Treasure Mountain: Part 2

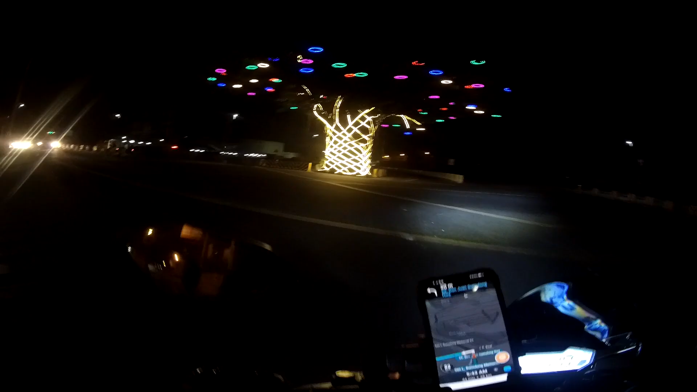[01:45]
Now first thing, wag tularan. Going for an early ride to the mountains with an almost empty tank.
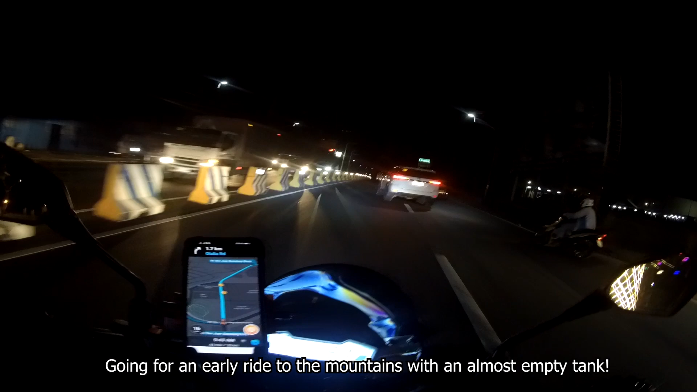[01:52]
Magkakandaraba ka talaga kakahanap ng bukas na gasolinahan sa 10 oras ng umaga at gabi.
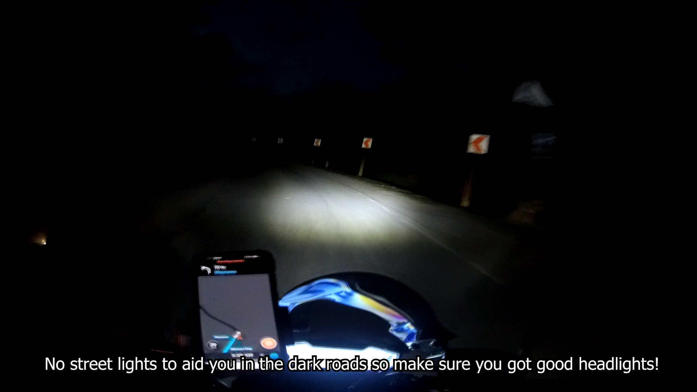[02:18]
Medyo madilim sa kalsada at wala masyadong street lights. So, I highly suggest you upgrade your headlights and add some auxiliary lights.
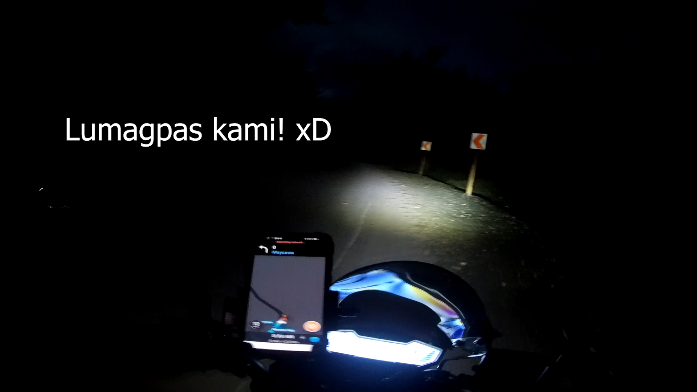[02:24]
Hindi din advisable ang tinted visors. Also, if di mo kabisado ang ruta papuntang Treasure Mountain, I would suggest gumamit ka ng Waze para di ka maligaw,